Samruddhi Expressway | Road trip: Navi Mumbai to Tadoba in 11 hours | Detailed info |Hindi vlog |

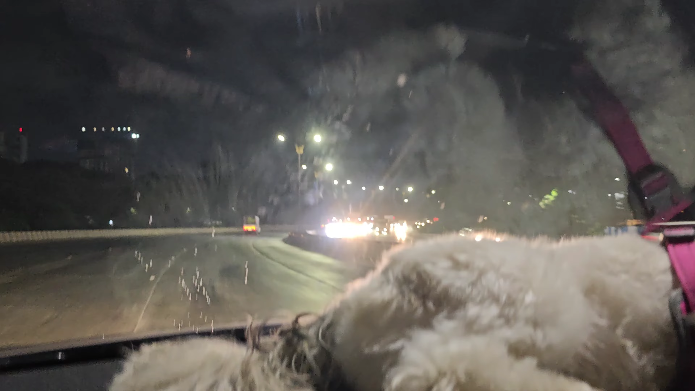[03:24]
सो लेट्स सी 784 किलोमीटर्स फ्रॉम नवी मुंबई टू ताड़ोबा वाइल्ड लाइफ सेंचुरी। तो ये है द मुलुंद एरोली फ्लाईओवर।
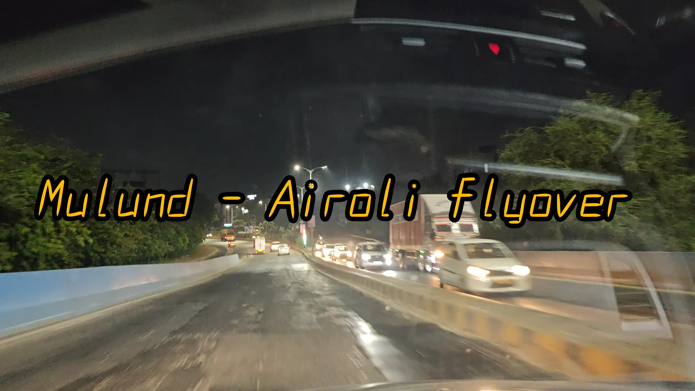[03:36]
सो हम लोग एरोली होके थाने होके निकलेंगे और देखते हैं रास्ते पे ट्रक्स फिलहाल तो बहुत है, अभी कितना ट्रक्स होता है पूरे रास्ते पे और
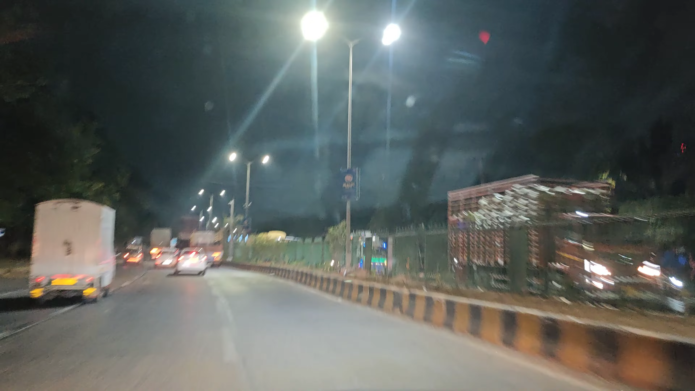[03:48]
कहाँ कहाँ पे डगअप है वो नहीं मालूम। लेट्स सी।
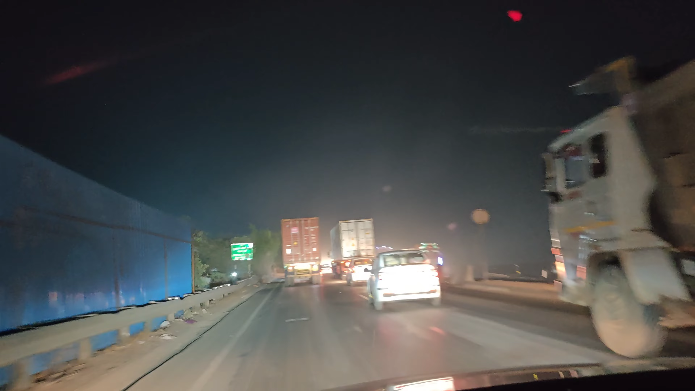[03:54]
ये अभी बज रहा है 1:59 और हम पहुँच गए हैं ऑन द नेशनल हाईवे विच इज़ गोइंग टूवर्ड्स नासिक।
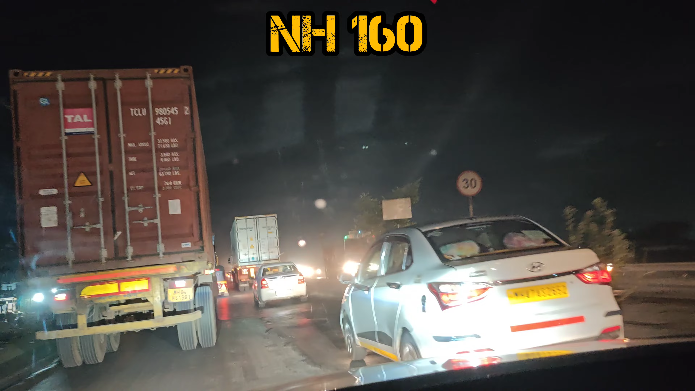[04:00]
सो नेशनल हाईवे आई थिंक 160 है ये, और रात को 1 बजे की ट्रैफिक ऑन द नेशनल हाईवे।
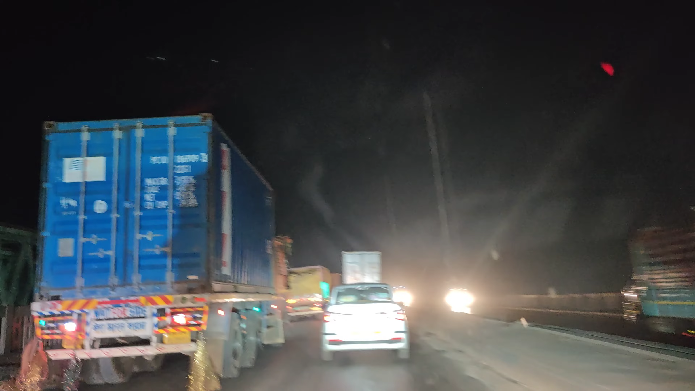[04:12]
दिस इज जस्ट वी हैव एंटर्ड थाने, तो इधर से हम लोगों ने नेशनल हाईवे ले लिया है। देखते किधर तक ये ट्रक का जो ट्रैफिक है वो रहता है। एक तो आगे जाके मेरे ख्याल से रास्ता भी ठीक नहीं है, सो लेट्स सी। तो ये है रास्ता और यहाँ पे भर भर के ढाबा है।
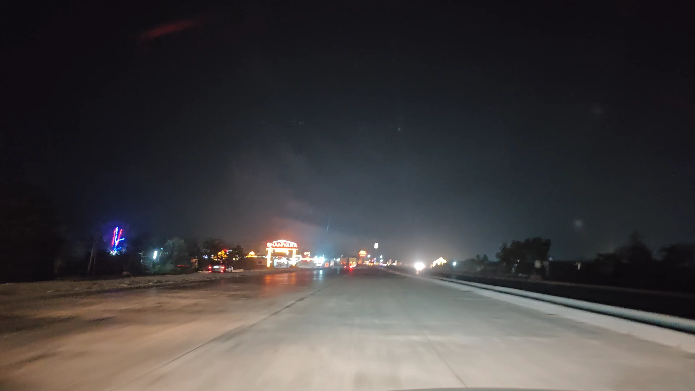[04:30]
तो अभी रात के 2:20 और इतने सारे ढाबा एंड ऑल लाइट्स ऑन,
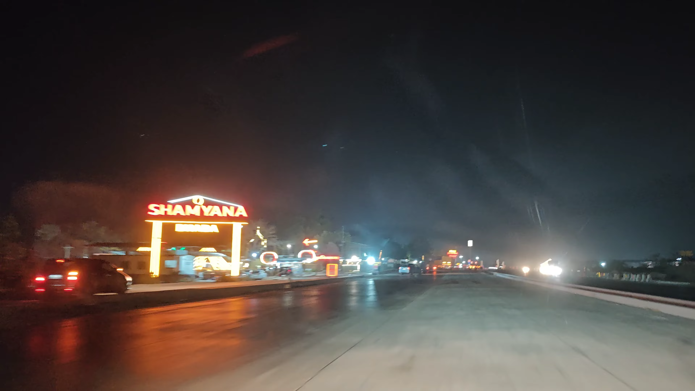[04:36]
लोगों को बुला रहे हैं, इट्स एकदम हैपनिंग।
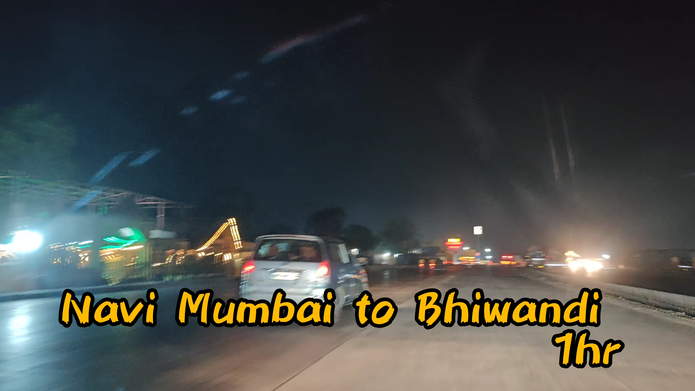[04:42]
कौन बोलेगा कि इट्स मिडनाइट और रास्ता बहुत ब्रॉड ऑलरेडी हो गया है। इट इज रियली रियली नाइस।
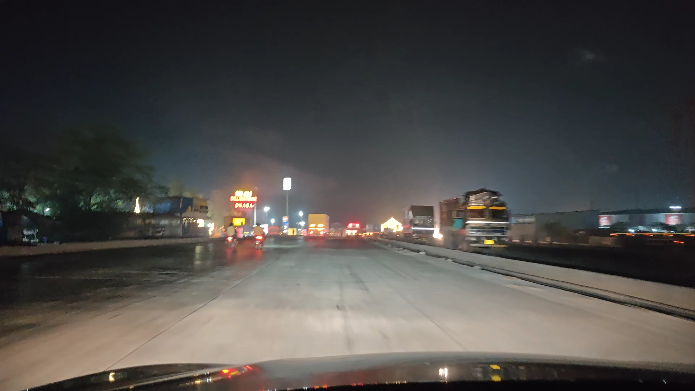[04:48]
ट्रैफिक, ट्रक का ट्रैफिक भी कम हो चुका है।
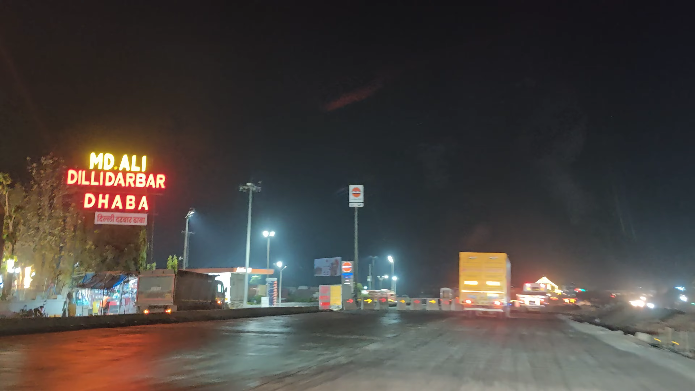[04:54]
सो जैसे आप देख सकते हैं बहुत, मतलब एवरी 2 मिनट्स देयर इज अ ढाबा, एवरी 2 मिनट्स, एंड सब एकदम वेल लिट,
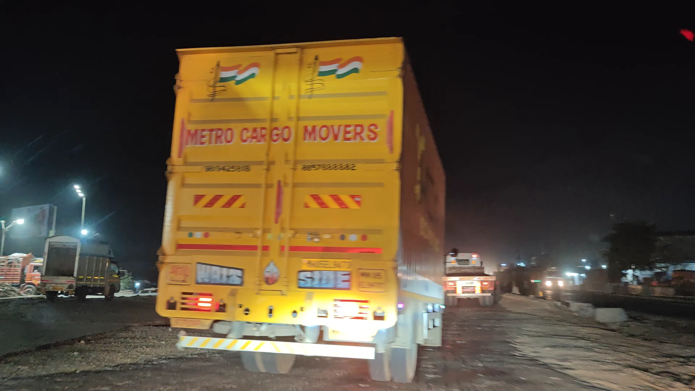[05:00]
बुला रहे हैं कि आ जाओ खाने के लिए। आ गया है, ये आ गया है पहला टोल और क्या भीड़ है, क्या लाइन है और सब ट्रक ट्रक ट्रक।
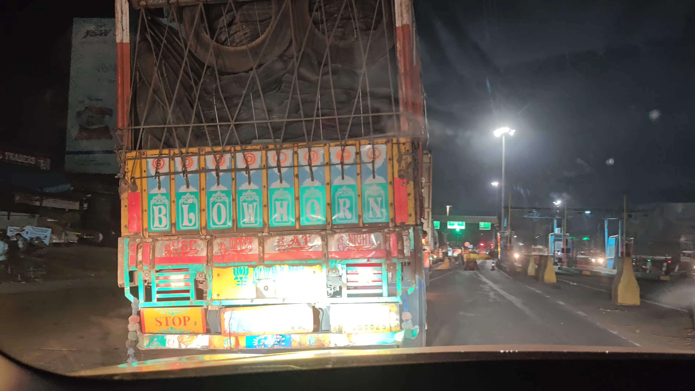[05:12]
तो ये जो था पहला टोल था हमारा बीघा और इट वाज 140 रुपीस।
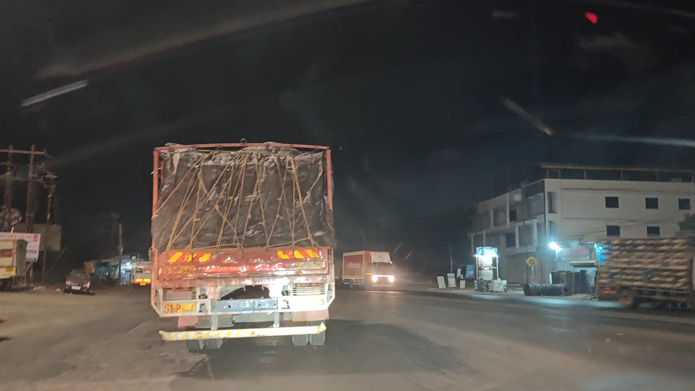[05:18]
अंधेरे में आप लोगों को समझ आ रहा है कि नहीं आ रहा है तो पता नहीं है, बट रास्ता इज काफ़ी गुड और वी आर जस्ट अबाउट 18 किलोमीटर्स फ्रॉम इगतपुरी
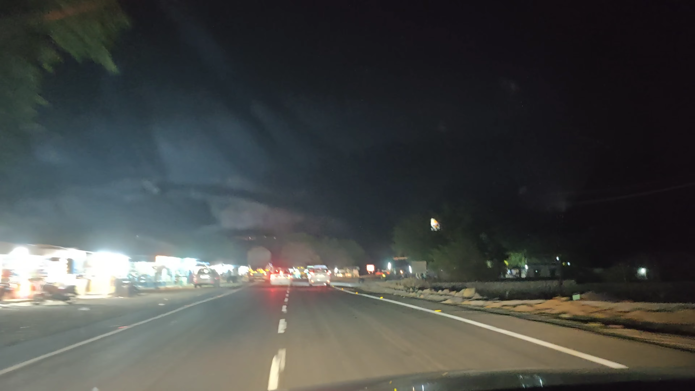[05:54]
सो यू कैन रियली ड्राइव लाइक ब्रीज इतना अच्छा रास्ता है एंड इट इज वेरी वेरी सेफ टू ड्राइव थ्रू कसारा घाट।
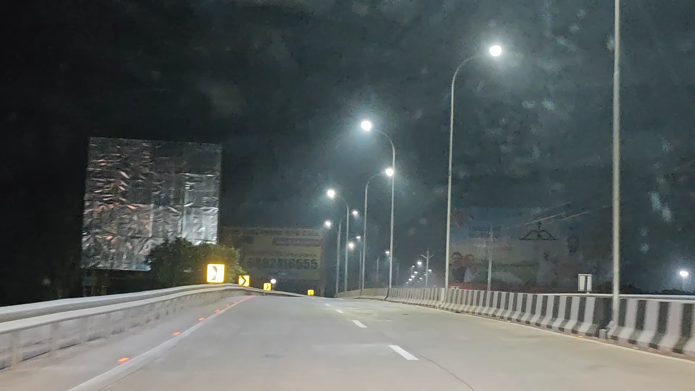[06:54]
द समृद्धि महामार्ग एक्सप्रेस वे। तो चलिए चलते हैं।
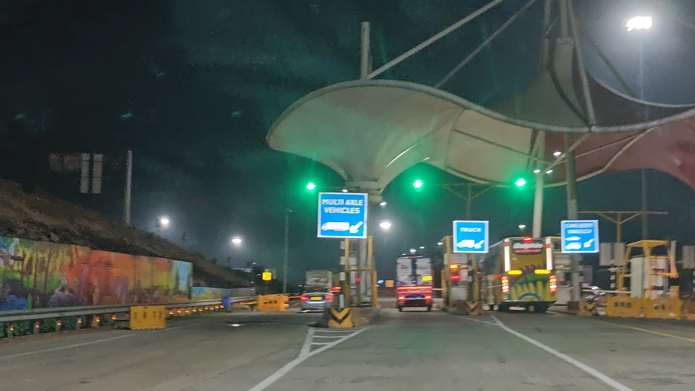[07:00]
शुरू हो गया है एक्सप्रेस वे।
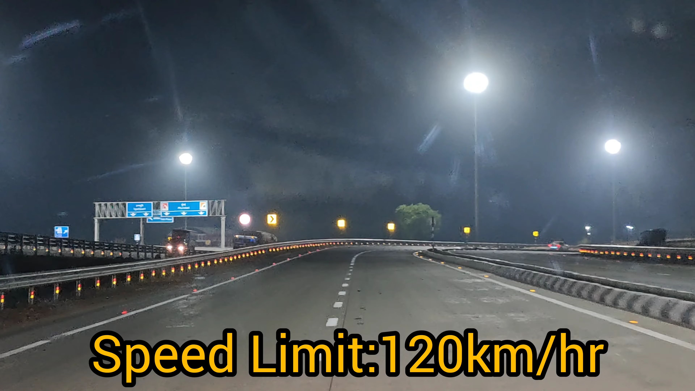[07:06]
रोड इज रियली रियली ब्यूटीफुल, मतलब अभी तो शुरू हुआ है बट बहुत अच्छा रास्ता लग रहा है, देख के ही मजा आ रहा है। तो 9 घंटे में नागपुर पहुंच जाएंगे और नागपुर तक एक्चुअली हमको जाना नहीं है,
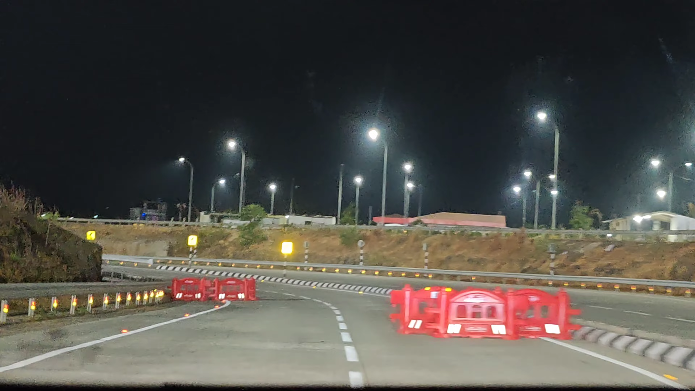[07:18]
थोड़ी नागपुर से 1 किलोमीटर पहले या 2 किलोमीटर पहले हम एग्जिट ले लेंगे बिकॉज वी हैव टू गो टू ताड़ोबा।